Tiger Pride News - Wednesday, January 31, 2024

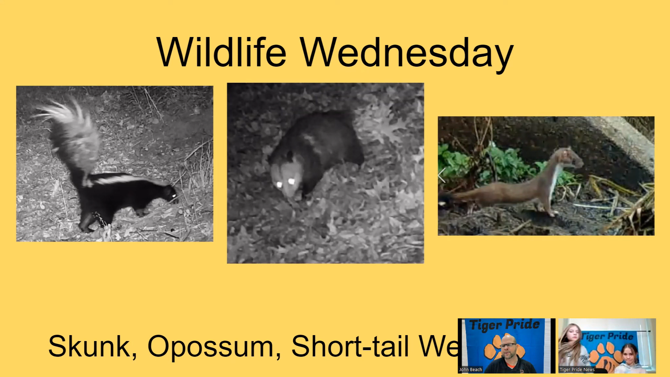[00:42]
We have another Wildlife Wednesday this week. We're going to be looking at a few different creatures. We have the skunk, which doesn't show up very often on our cameras. We have an opossum who's gathering leaves for its little home. And then we have a short-tailed weasel, also something we don't see very often. All right, here we have our adorable little skunk.
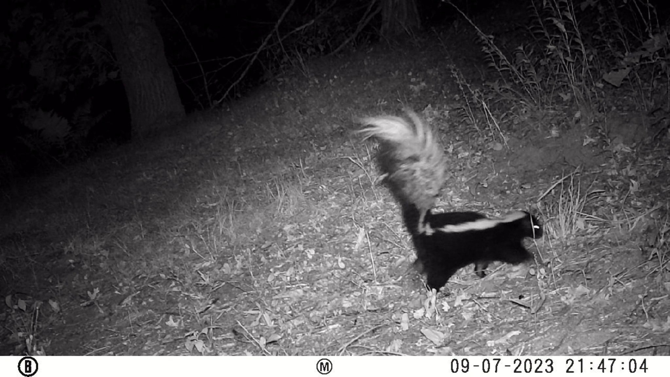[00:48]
Doesn't get caught on the camera very often. We know they're out there.
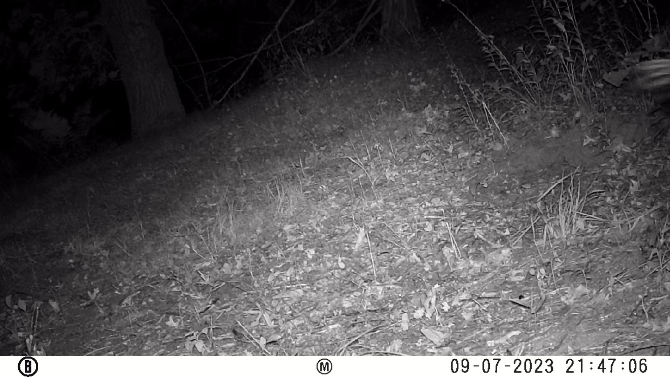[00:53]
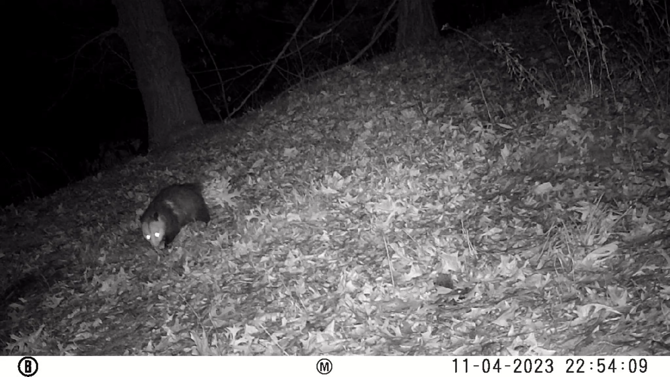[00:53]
Next sequence is really fun. So you have an opossum who's collecting leaves. Watch how they use their tail. They will grab the leaves, shove them back to their tail. The tail will actually grab them and carry them. Bringing it back to its home, doing a little remodeling, making it nice and warm. There you go. We're going to see several trips. This is back in November. Watch that tail get to work there. Grab those leaves.
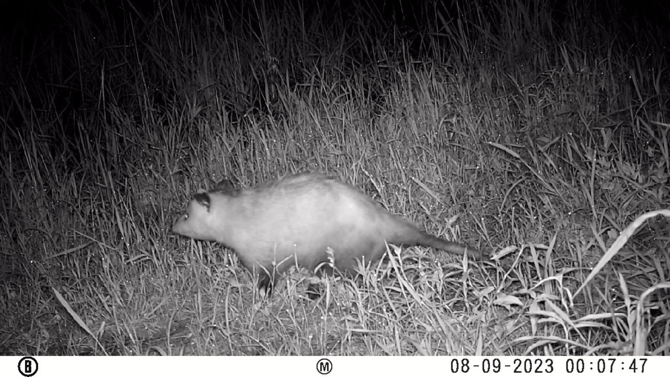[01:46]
This is an opossum back in August, actually. Wondering, but this is all sand dune state forest.